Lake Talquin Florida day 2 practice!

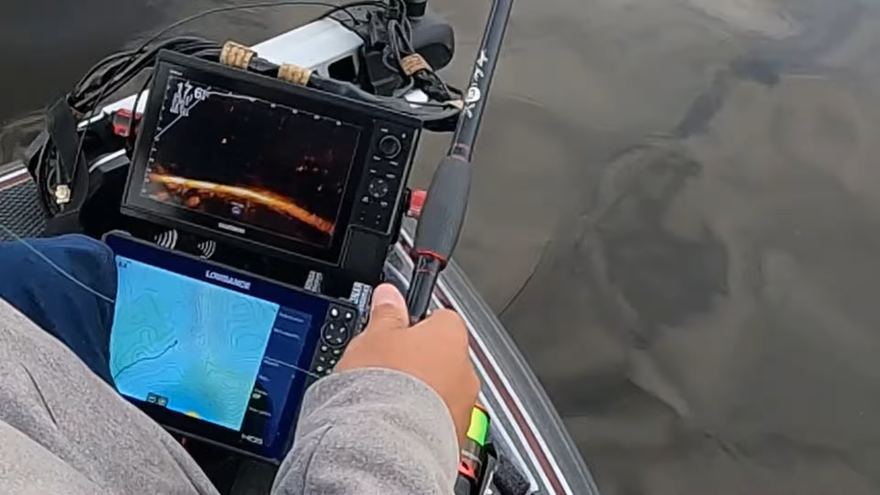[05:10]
See if we can give it a bite again. Right here. Right here. Yep. Yep.